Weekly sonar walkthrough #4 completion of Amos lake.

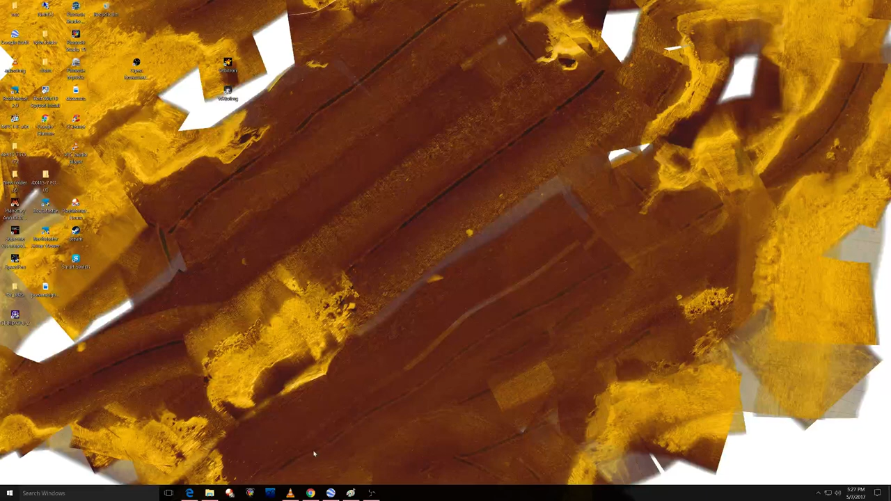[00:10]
this is kind of where we're at we did the southern half this one doesn't look
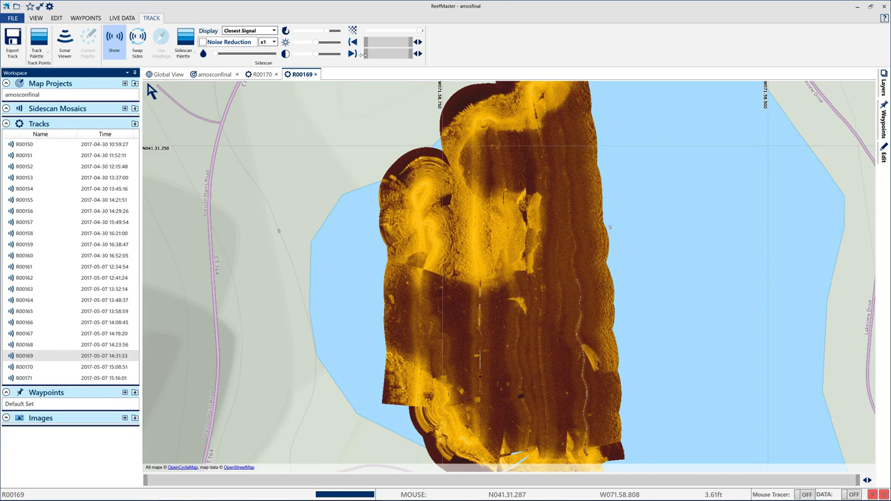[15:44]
pretty representative of what we're looking at look at this um right in the middle of this feature on the northern half the middle of you see where my cursor is when we do the side imaging mosaic we'll be able to get in this more detail but where my curse is at as a shallower area with
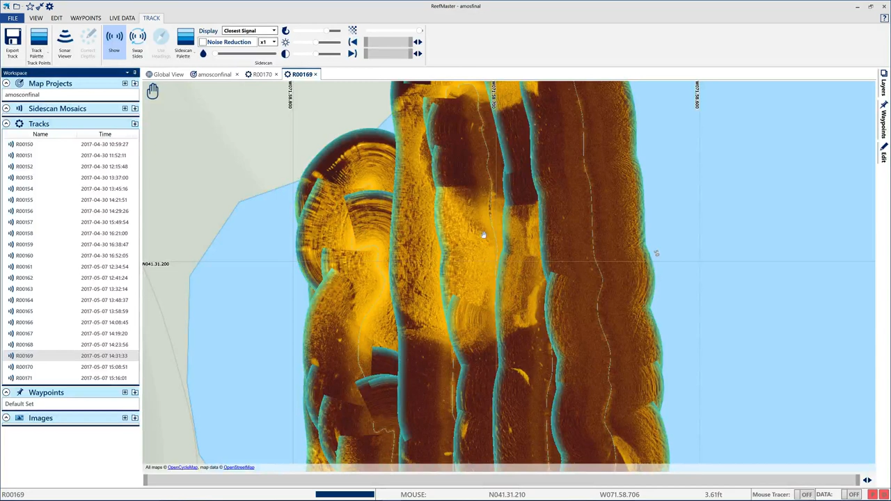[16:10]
a runoff to deeper water let's let's go over that i'm gonna say 40 40 over here let's do a different palette for this one
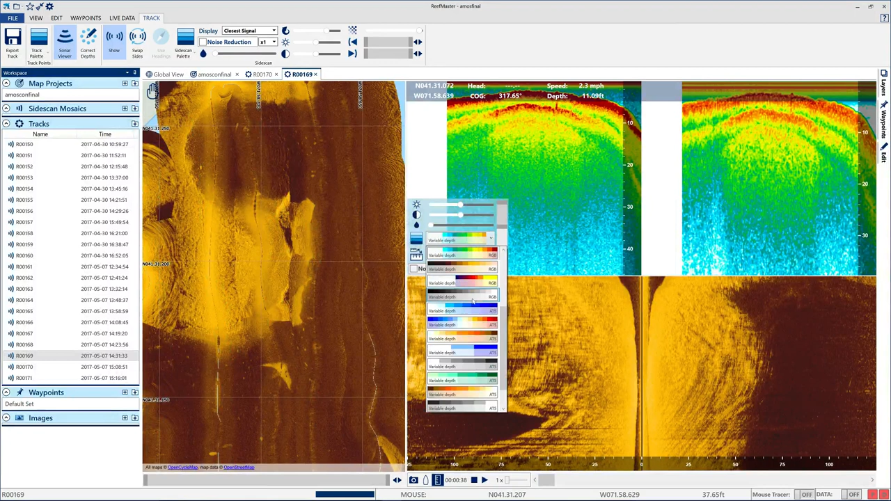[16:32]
where's the boat push play lots of arches uh trout definitely come back through and we're about to hit the rim that bait fish trout i think on this one
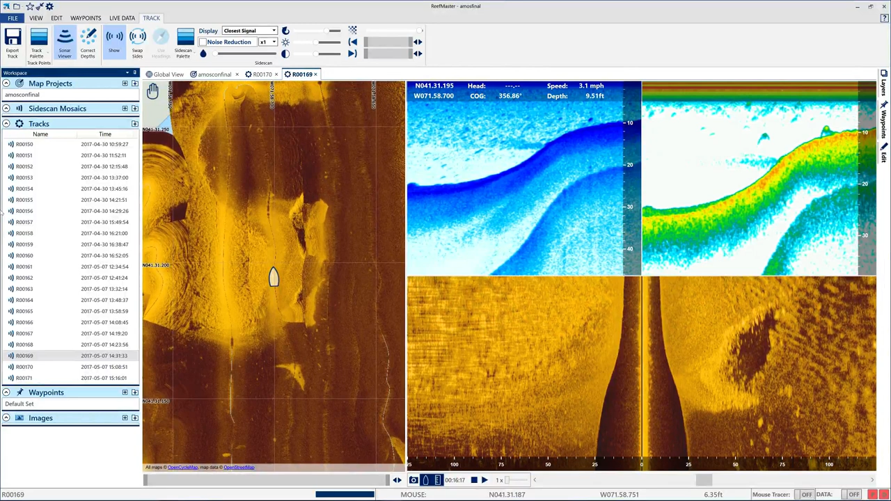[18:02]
On screen: depth 9.51 ft, speed 3.1 mph
that we're gonna call it a trout another what looks like an arch you can call that a rock going over the shallow area that leads to a deep water runoff that provides kind of easy to navigate passage so this peninsula that we brought up we're driving around with the top of it underwater peninsula i guess you should call it i don't know something's drawing me to this one
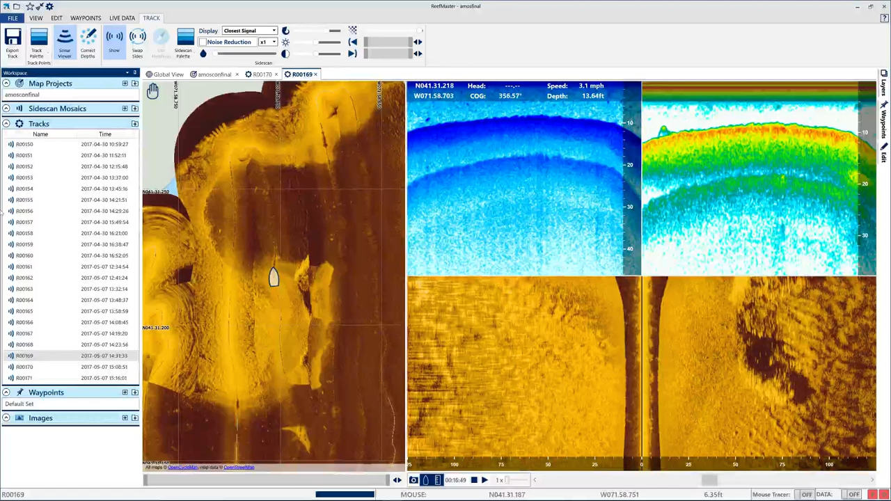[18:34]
On screen: speed 3.1 mph
one fish two fish
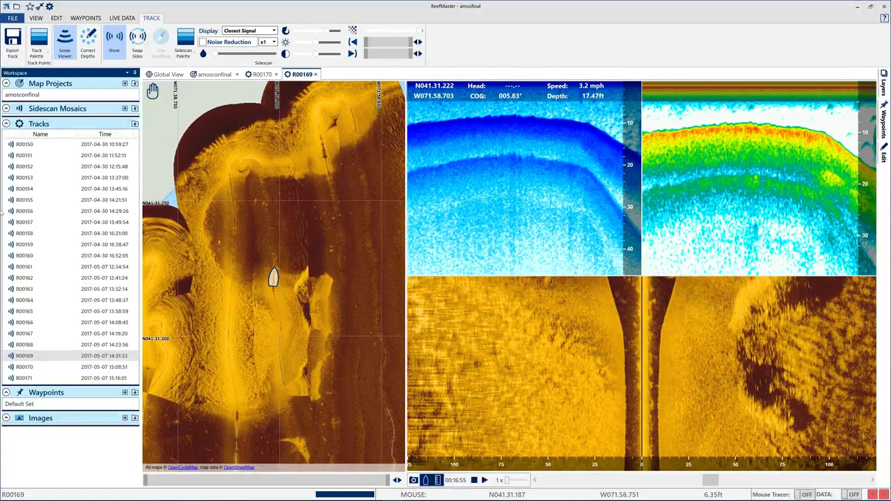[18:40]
On screen: speed 3.2 mph
oh my god look at that that is i'm gonna go ahead stop this uh that is not vegetation that is bait and that is a large amount of bait it's showing in the water column the side imaging i'm going to bring up this mouse tracer so you'll be able to see on the mouse tracer on the left side of the screen what i'm highlighting
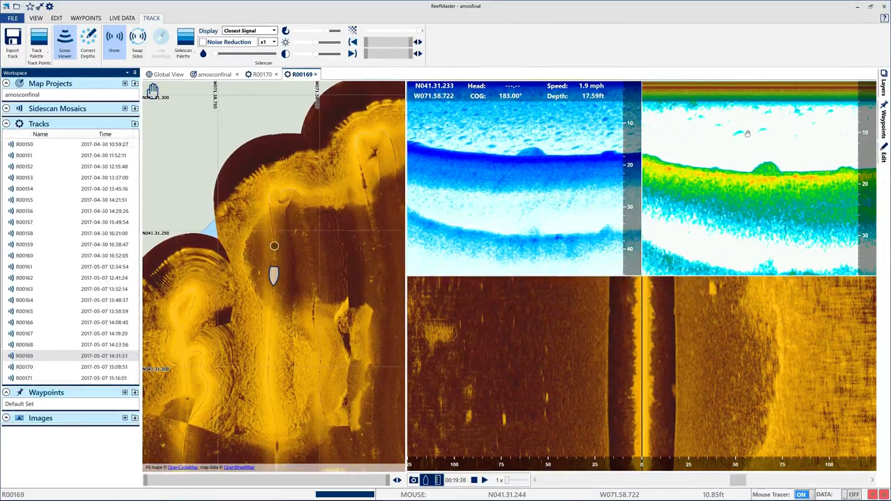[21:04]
On screen: depth 17.59 ft, speed 1.9 mph
let's see if this continues as i come back on the next uh track let's see what we catch some structure fish sitting off the top possibly drought once again these arches on the down imaging i wouldn't concern them too much we've gone over that a little bit
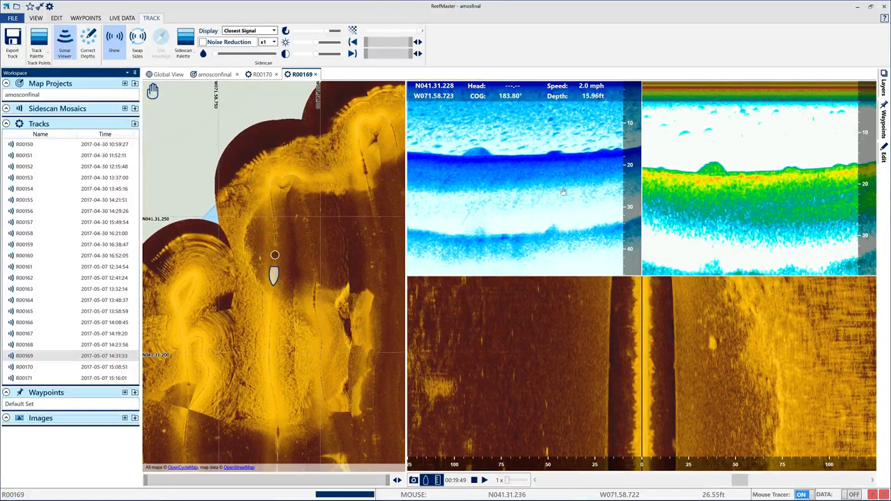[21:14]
On screen: speed 2.0 mph
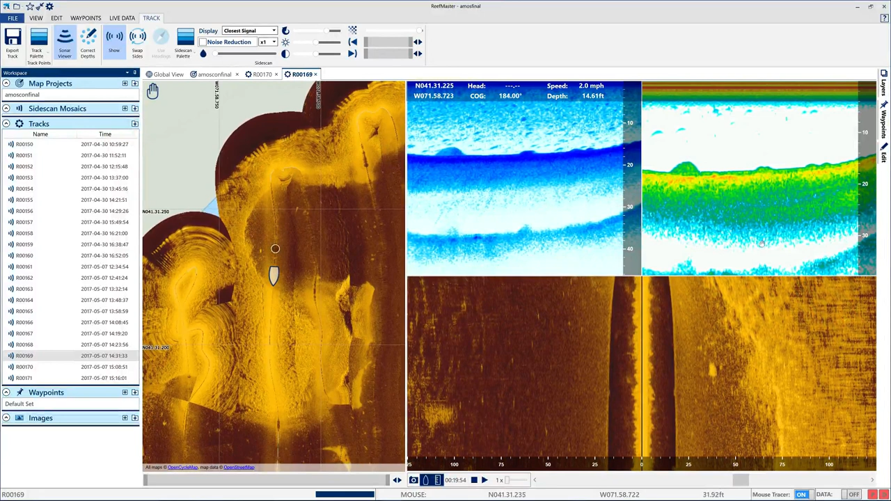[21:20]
On screen: speed 2.0 mph
big rock right here not very tall an arch right here as the water's coming up
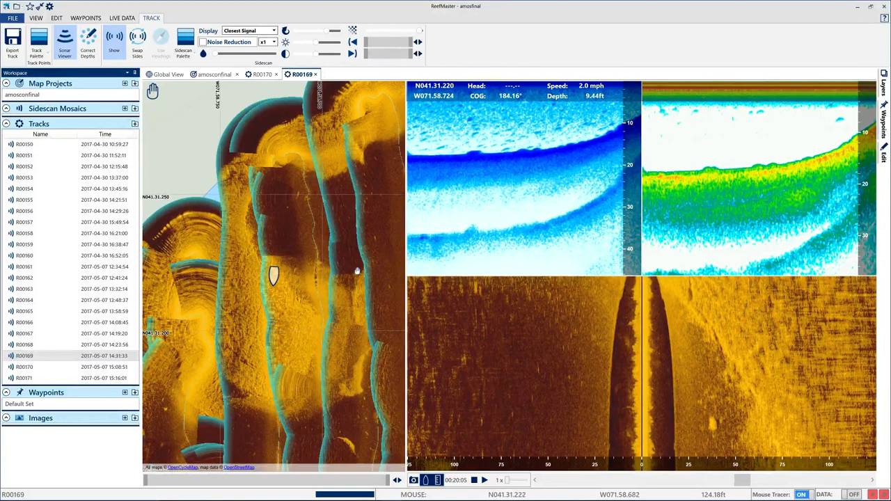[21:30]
On screen: speed 2.0 mph
possibly more fish right here so let's go ahead and stop that let's bring this back to what we're looking at so here's a peninsula nobody was fishing and they fish this area
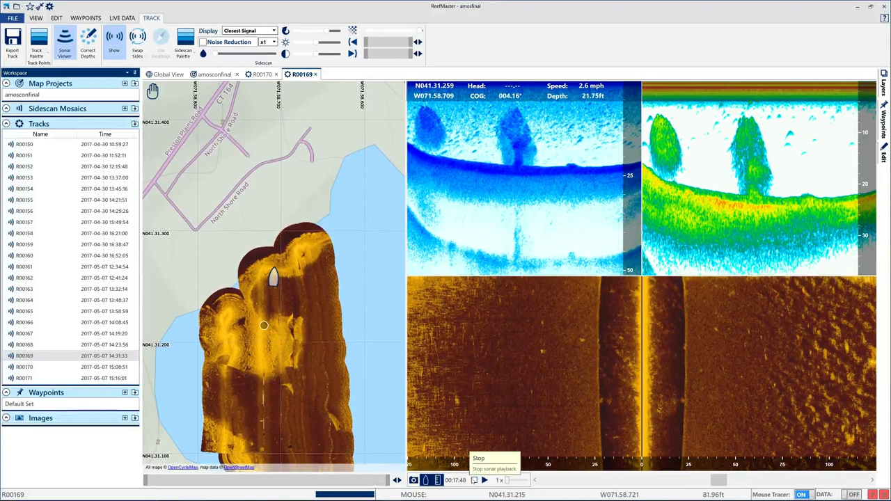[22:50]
On screen: speed 2.6 mph
holy smokes i should have busted out my fishing rod when i i i kind of noticed the peninsula as i was driving over it but i didn't pay it too much attention because i was trying to avoid kayakers and bass fishermen and and just try to get my tracks and take them as we go holy smokes anyway let's get back to our contour map